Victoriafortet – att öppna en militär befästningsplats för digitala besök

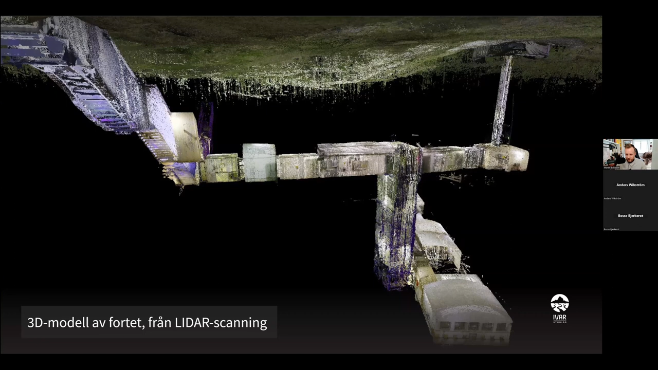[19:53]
Och allt det ni tittar på i det här svarta... Alla rummen här är det svarta. De ligger ju alltså under jorden. Det är så vi har scannat dem. Det är några korridorer. Det är en gång. Man kan gå upp i kanonen. Och så kan man gå ner till mässen och baracken. Och det är där storyn får utspela sig.
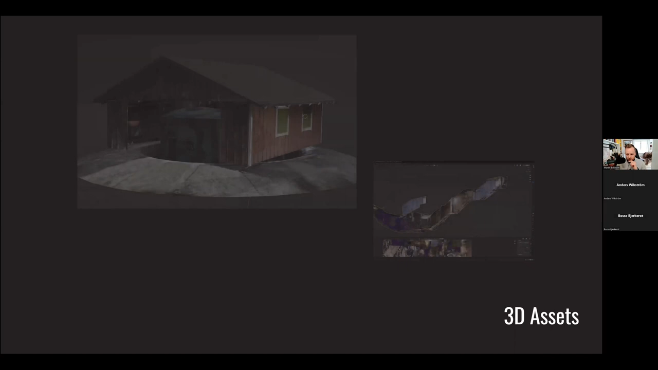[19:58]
Sen skapade vi också x antal 3D-assets. Det är vår kollega Carl Fredrik som har skapat dem också här. För vissa delar kunde vi scanna. Vissa delar var svårare att scanna. Så exempelvis kanonhuset där uppe. Eller ja, huset som gömmer kanonen. Ovan jord.
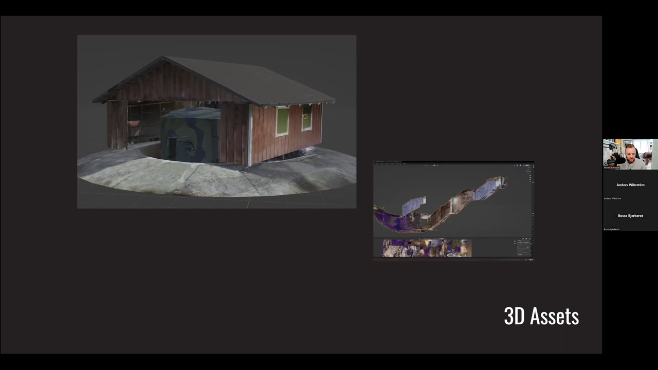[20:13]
Det behövde återskapas en hel del på. Det ser ni till vänster där. Vi behövde också skapa flertalet objekt. Som man ska kunna interagera med. Där ser ni en... Det är vid den skaleliga blåa figuren där i den nedre bilden. Så ser ni några objekt som vi har digitaliserat i 3D-skannat. Det är bland annat en skrivmaskin. Två olika ryggsäckar. Varav en tror jag är en radiomaskin. Vi har en militärhjälm. Vi har några sådana här patroner. Eller använda pjäser till kanonen. Några koffer där och liknande.